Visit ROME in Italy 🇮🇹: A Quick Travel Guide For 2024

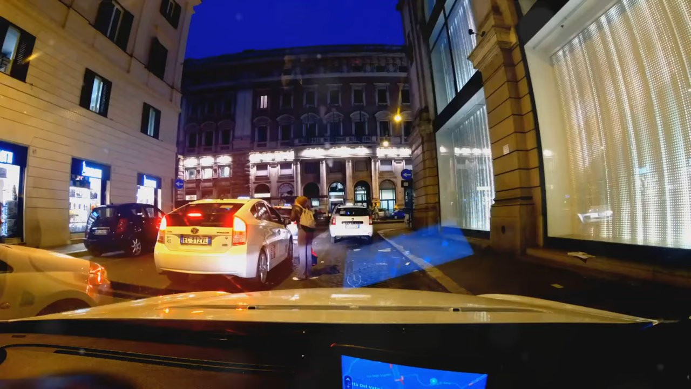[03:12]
Taxis are another option, especially for those late-night returns after a delightful Italian dinner. They're metered and regulated so you're always assured of fair pricing. But perhaps the most authentic way to explore Rome is on foot.